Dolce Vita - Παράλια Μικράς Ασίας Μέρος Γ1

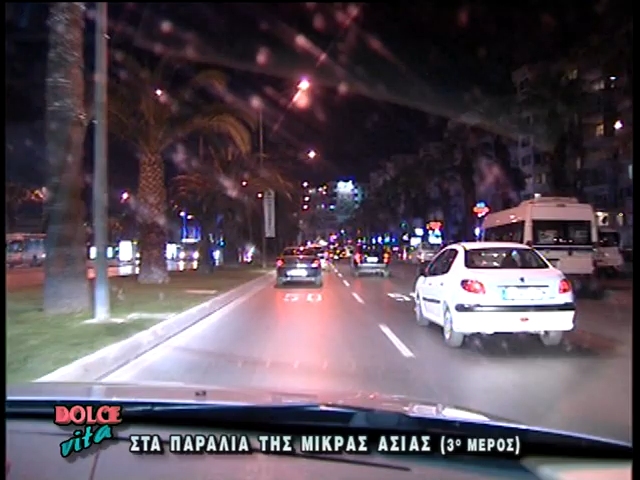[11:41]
στα φοινικόδεντρα που βρίσκονται κατά μήκος μεγάλης γραμμής, μεγάλης παραλιακής λεωφόρου, διπλής.